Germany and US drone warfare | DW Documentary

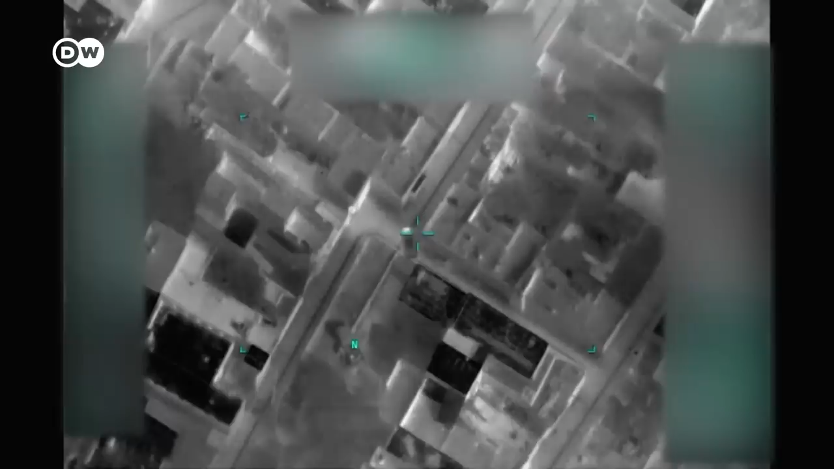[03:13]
By now, US military analysts have concluded that the car contains explosives and another attack is imminent.
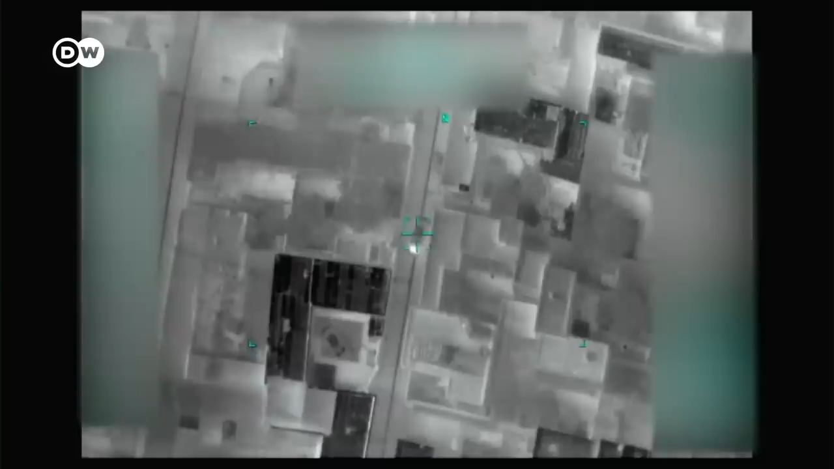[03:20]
Ahmadi begins backing the car into the driveway. His children and his brother's children are waiting for him.
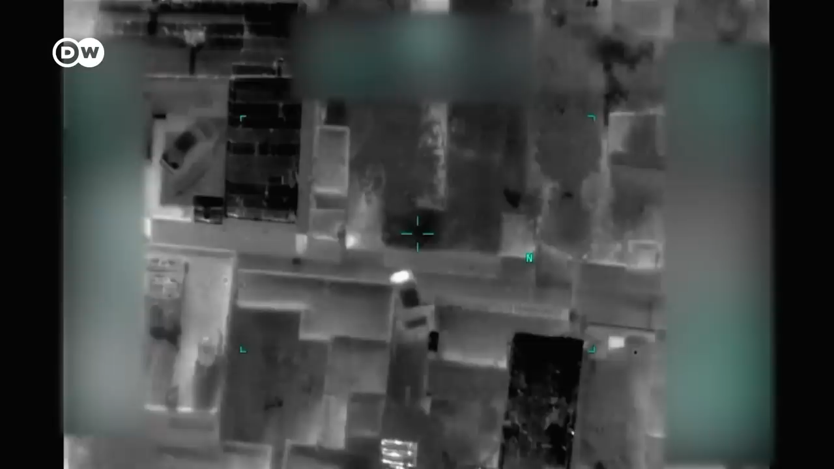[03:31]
The children were always excited when Zemarai came home. They liked him very much. They called him Grandpa.
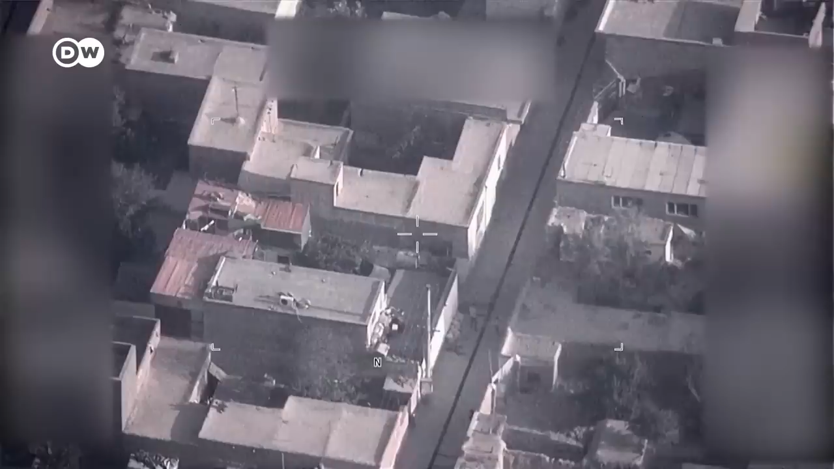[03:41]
They'd yell, "Grandpa is coming." They would all go outside. The kids thought the car was cool, and they'd always get in it.
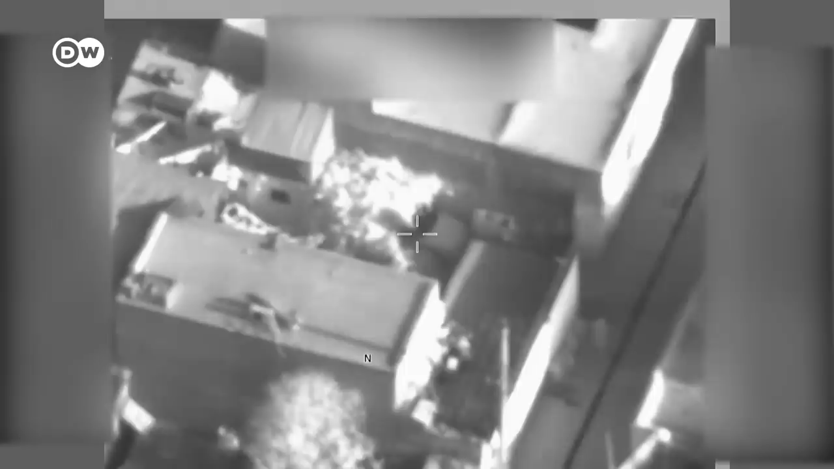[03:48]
That's what they did that day, too.